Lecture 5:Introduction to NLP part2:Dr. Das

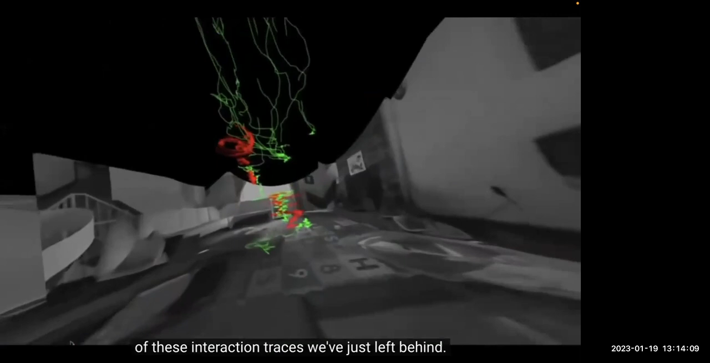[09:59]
And we see these amazing structures.
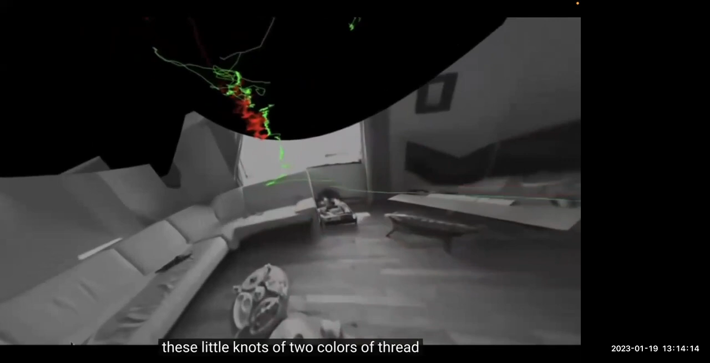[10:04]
These little knots are two colors of thread we call social hotspots.
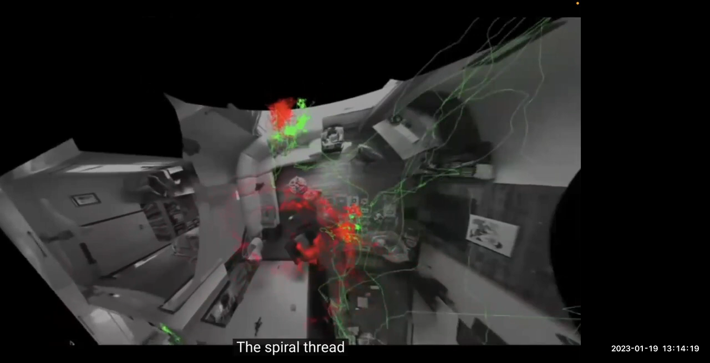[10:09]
The spiral thread, we call it a solo hotspot. And we think that these affect the way languages learn.
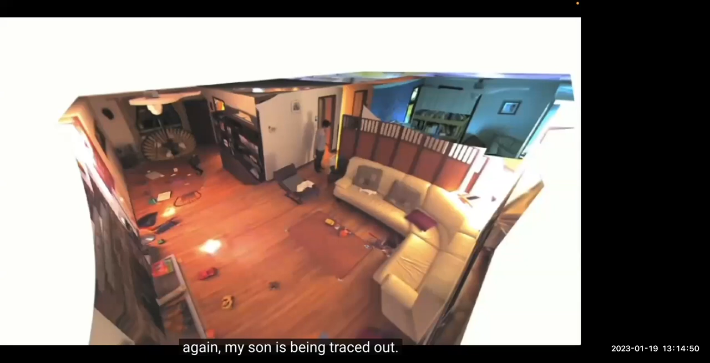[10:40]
He's leaving red ink behind, and there's our nanny by the door.